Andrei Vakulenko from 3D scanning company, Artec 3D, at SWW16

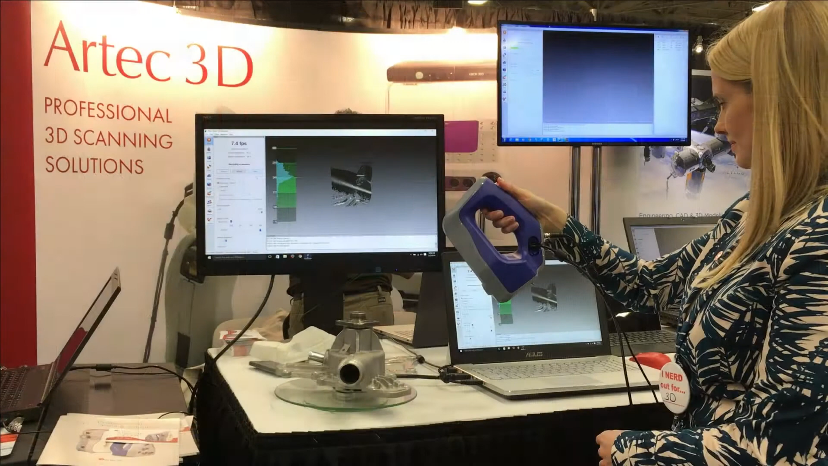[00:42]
This is the white light scanner based on structural light technology. So this has some advantages in compared
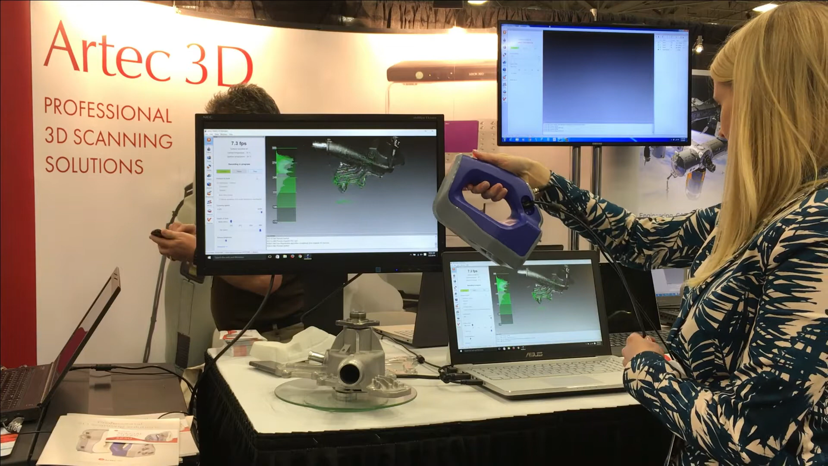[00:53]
with laser scanning because you can see in one moment a big field of the object and really we make the video, 3D video of the objects and then we glue together many frames which we can see and make about 15, we make 15 frames per second and then stitch it together in the whole objects. So that's it. You can do this faster
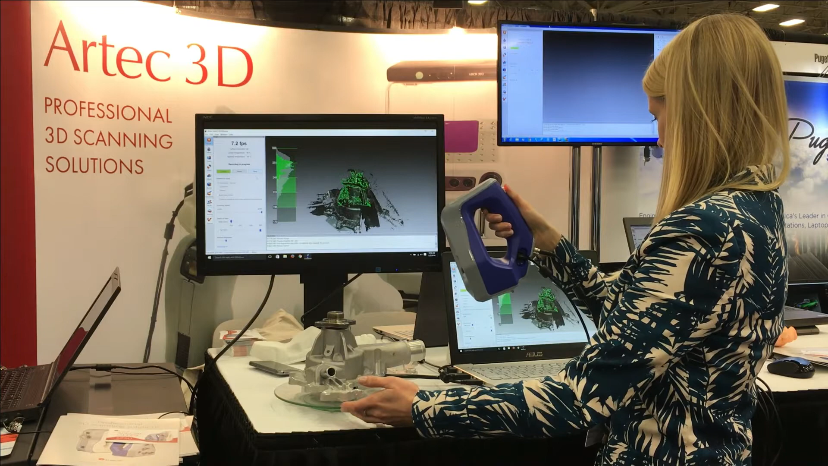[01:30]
and much more comfortable than it's typical for the laser scanners. So finally in our software we create the image